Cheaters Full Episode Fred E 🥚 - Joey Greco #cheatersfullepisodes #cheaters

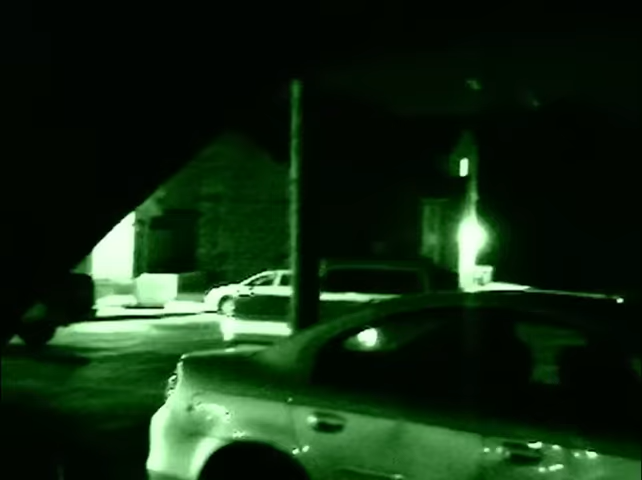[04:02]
Investigation day two. Cheaters' tacticians examine preliminary data in the case while field agents keep a close watch on the residence Fred shares with the suspect. Informed of Fred's late work schedule, cheaters' crews remain on high alert. Following hours of inactivity, the suspect, whose identity is withheld, decides to seek out some nighttime entertainment. Departing her residence, the suspect walks through the parking lot in a somewhat agitated manner, accompanied by an unidentified gentleman who helps her into his vehicle.
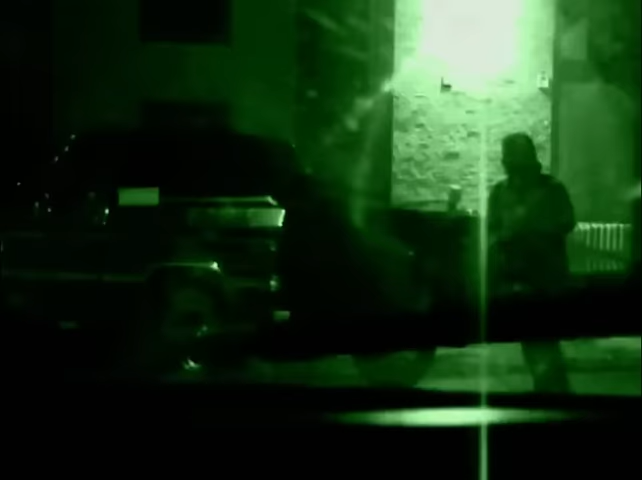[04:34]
The pair proceeds to a fast food restaurant several miles away.
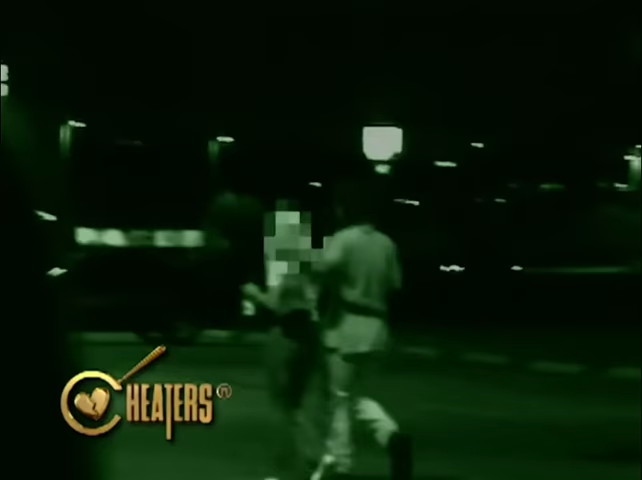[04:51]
the couple exits the restaurant and cheaters' investigators follow them back to the apartment that Fred shares with the suspect.
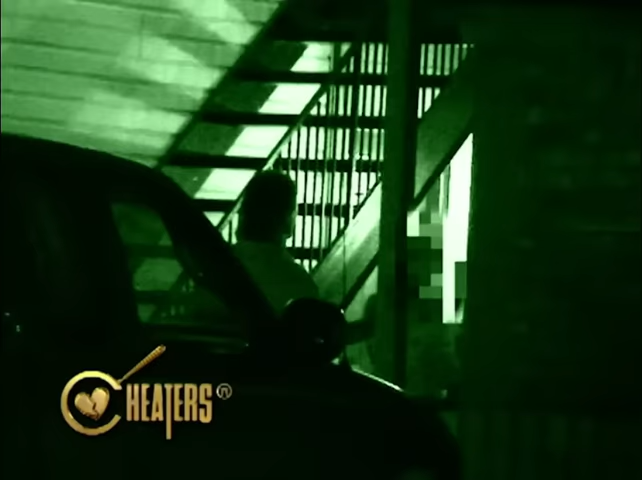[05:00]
Many hours later, the suspect's gentleman friend hurriedly leaves the residence.
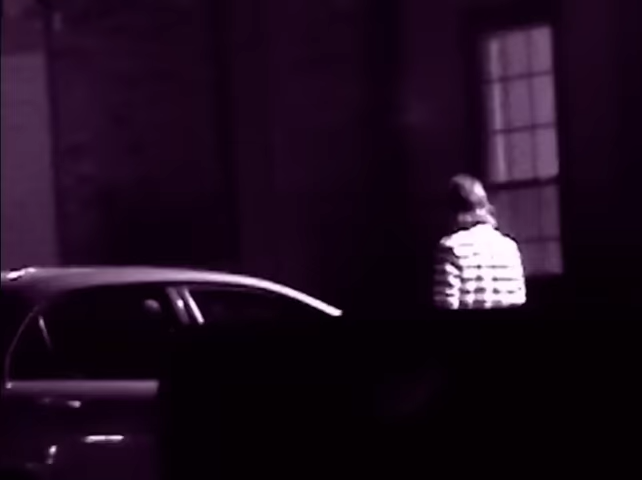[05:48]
Having time to conclude their activities, companion Morris anxiously departs his lovers' home after the suspect
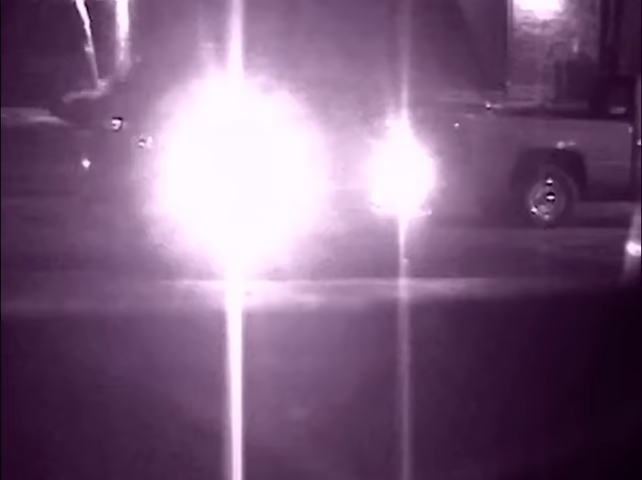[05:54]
receives a phone call from Fred informing her of his unanticipated early arrival. Investigation Day 8.
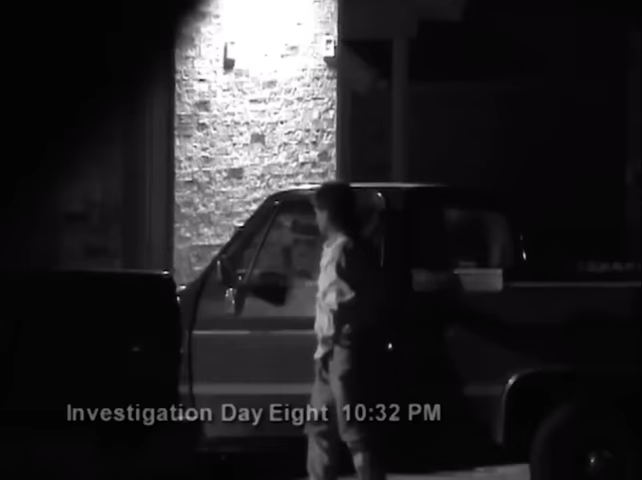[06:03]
Cheaters' agents, positioned outside of the suspect's residence, receive notice once again of companion Morris' arrival.
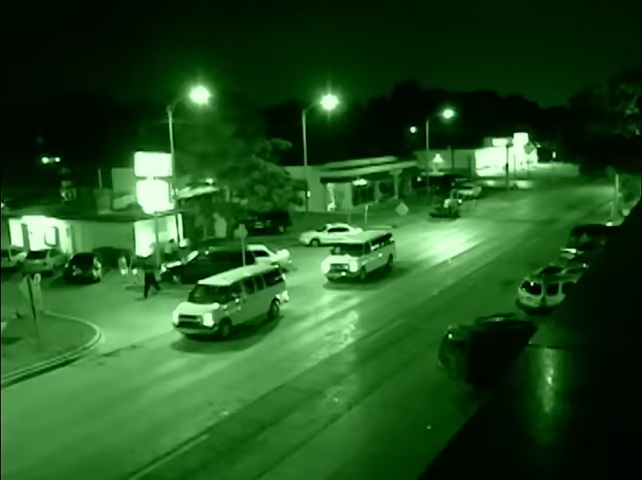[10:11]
Okay. I got you. I see you. All the way down. Okay. All the way down. Look for a blue tile right there. Right there on the left.